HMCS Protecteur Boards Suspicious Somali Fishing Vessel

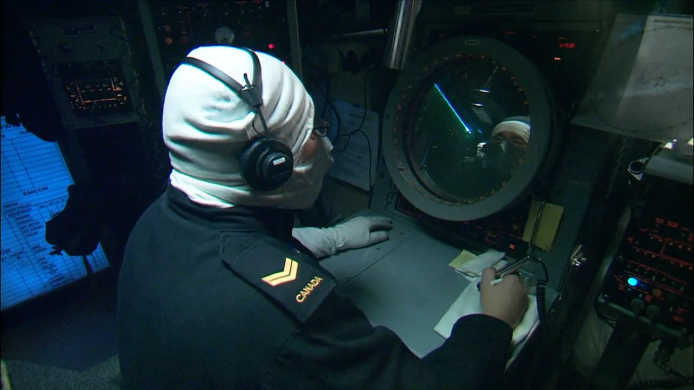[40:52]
action! Starboard! Forward! Launcher! Chaff away! 8 miles! Roger, chaff away. Just off the coast of Somalia, Protector's crew prepares for the worst.
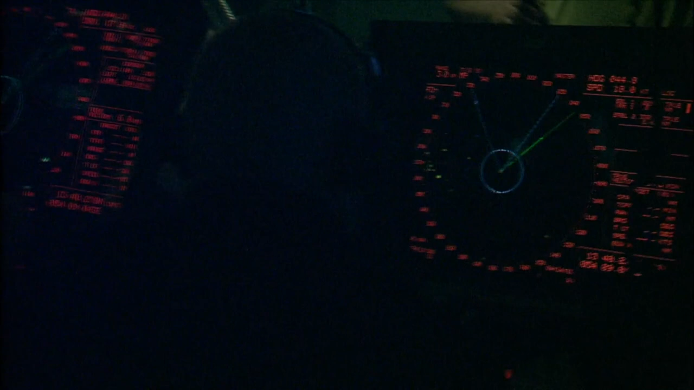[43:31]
We just took the last Charlie 802 with the SeaWiz. We are still being targeted by the Charlie 802 to the north. We'll remain on this this course to take them.